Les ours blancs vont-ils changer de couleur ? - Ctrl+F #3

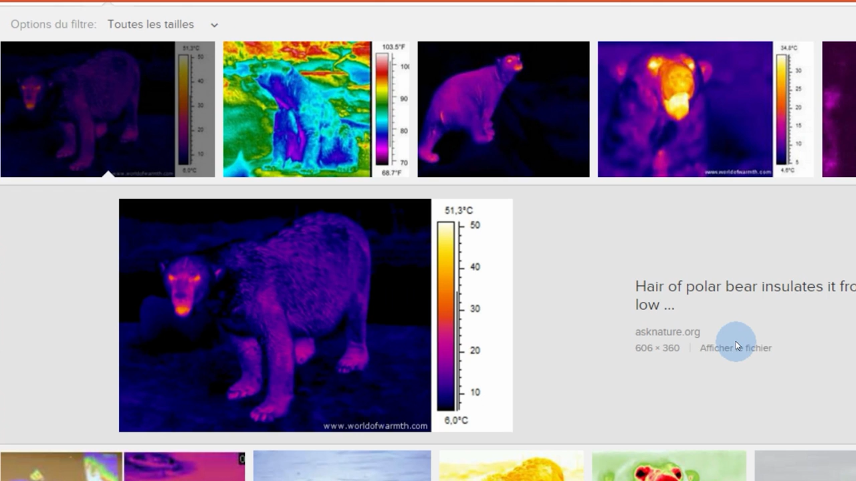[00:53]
On screen: scale top 51.3°C, scale bottom 6.0°C
J'ai tapé ours polaire poil et je suis tombé sur des photos qui montrent qu'ils sont tellement bien isolés du froid qu'ils sont presque invisibles en infrarouge. J'ai comparé aux ours noirs, c'est clairement pas la même chose.